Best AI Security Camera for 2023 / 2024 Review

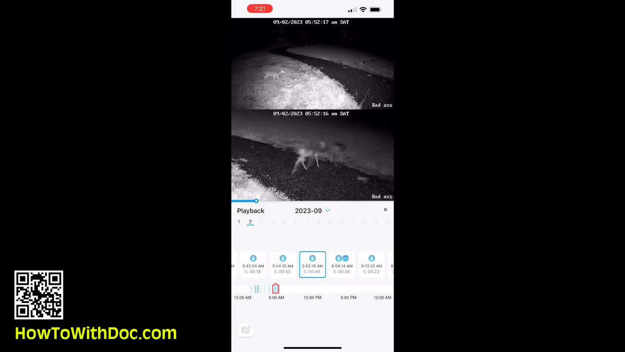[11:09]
infrared mode which is that sort of black mode that lights up everything so no one
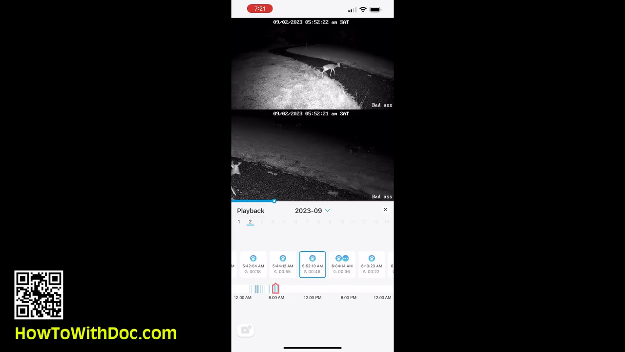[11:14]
can tell that they're being recorded and then it also has a spotlight mode so a spotlight comes on and it'll record in full color video so